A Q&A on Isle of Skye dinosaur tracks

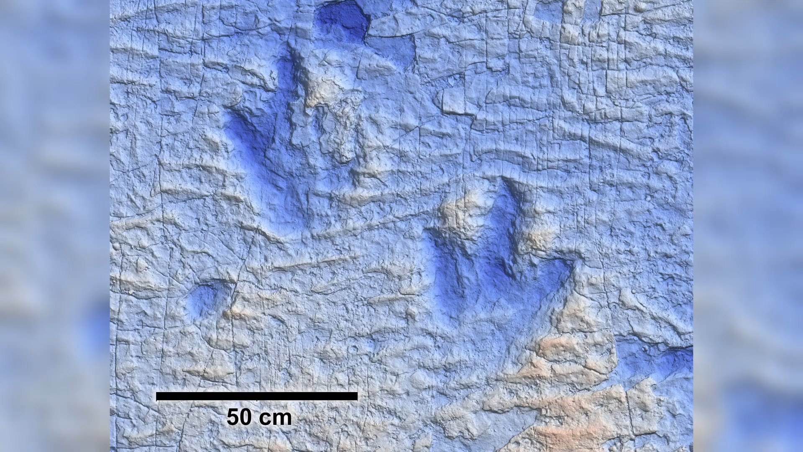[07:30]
Much more defined than one. Yeah, yeah. But if we come down here, we can see it's not very clear now, given all the seaweed and grime that's filled it in.
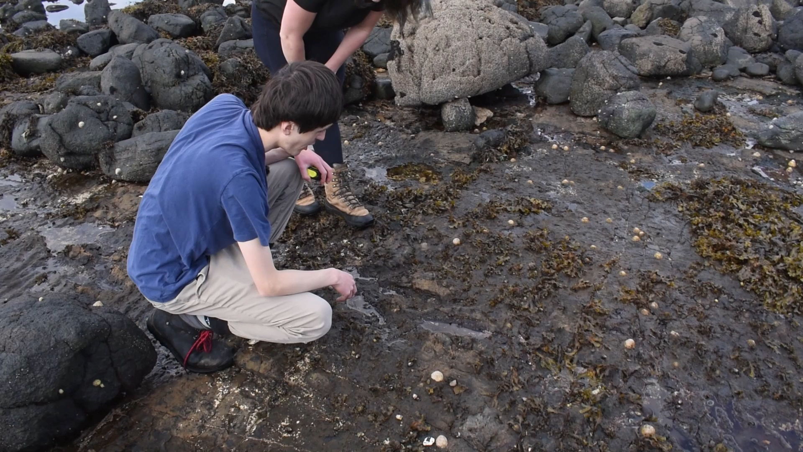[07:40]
But if we look at the left hand toe of our second trackmaker here,
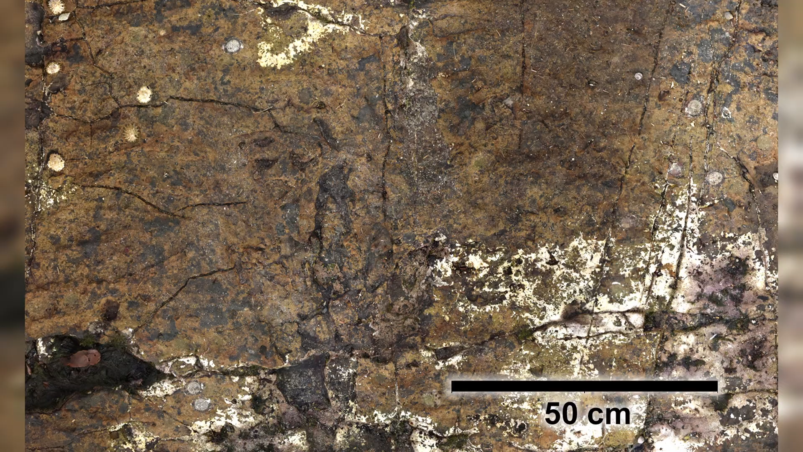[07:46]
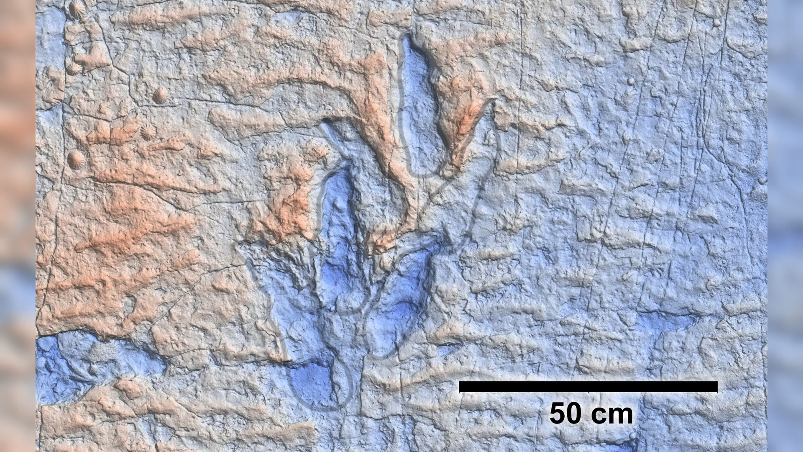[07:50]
you can see that the middle toe of our first trackmaker steps in to the right hand edge.
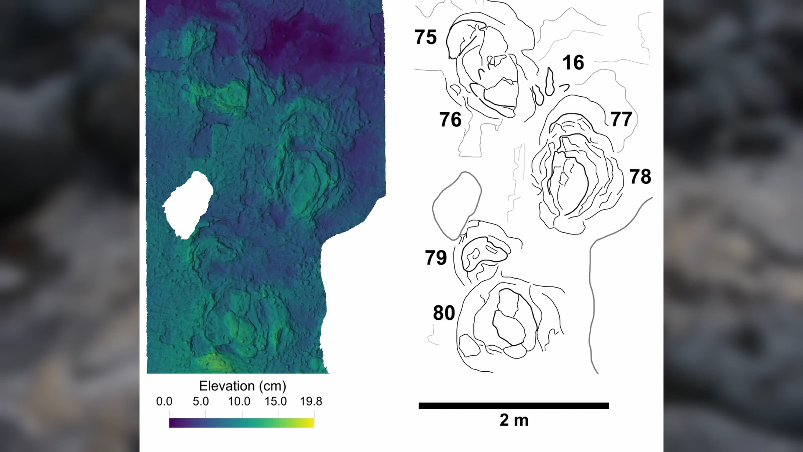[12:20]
Which is currently under seaweed over here. But if we track backwards from that, we notice these very peculiar striations.